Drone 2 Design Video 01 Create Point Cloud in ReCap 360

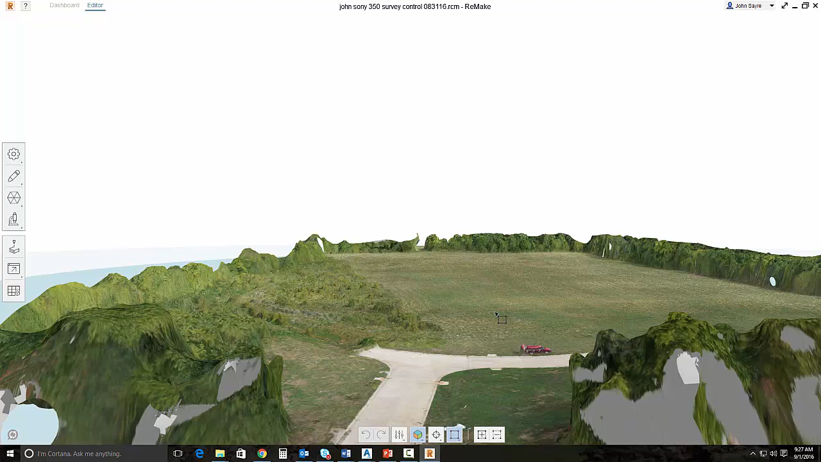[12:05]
The controls are a little bit different. If you're used to using InfraWorks 360, the controls are going to be much like that.
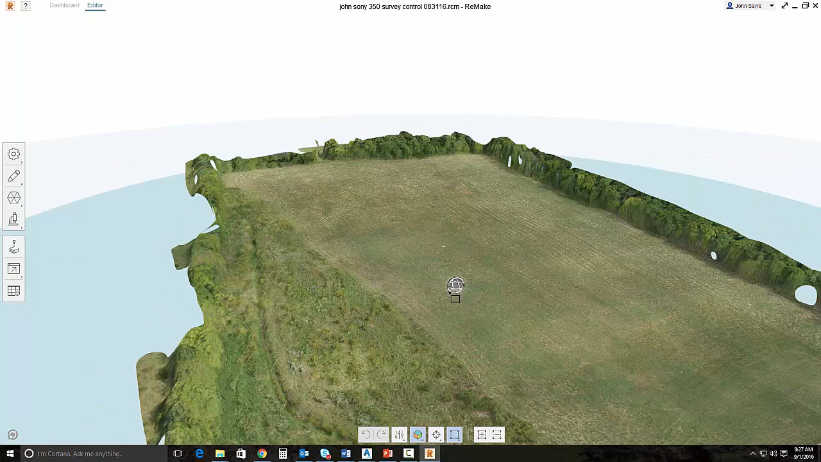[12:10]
But you can see it does a very nice job of creating the point cloud from the stitched photos.
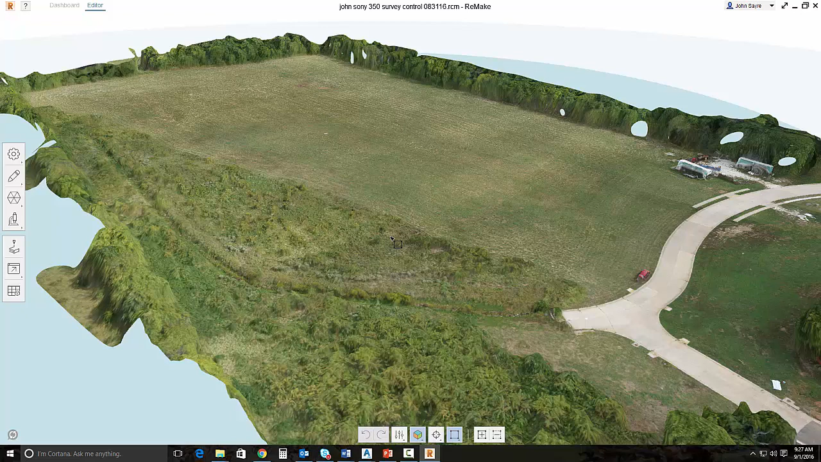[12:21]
So, now in the next video, we'll talk about how we can bring this point cloud into InfraWorks 360 and start to utilize the information from it.